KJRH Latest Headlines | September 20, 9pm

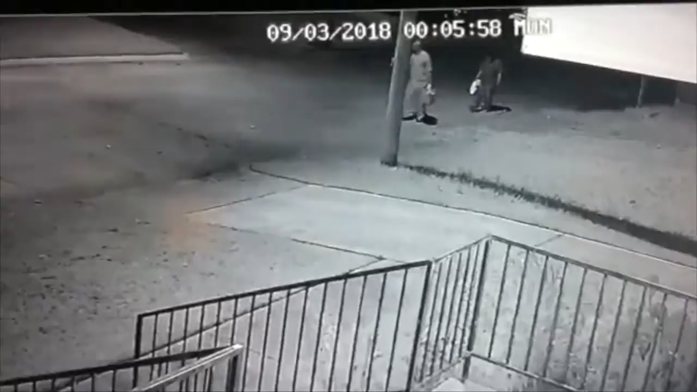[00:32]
Take a good look at the screen here. You can see what looks like two men carrying gas tanks in a neighborhood near Pine and North Peoria. Thankfully no one was hurt. If you know anything about the crime though or those involved, call the arson hotline 918-596-2776. You do not have to leave your name.